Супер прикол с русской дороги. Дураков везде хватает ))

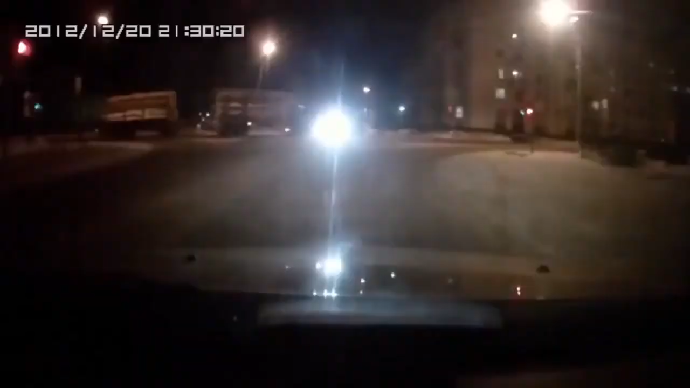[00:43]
Ну, я тебе сказал, что сделать. Ух ты, ёлки-палки, погоди, авария. Хрена себе.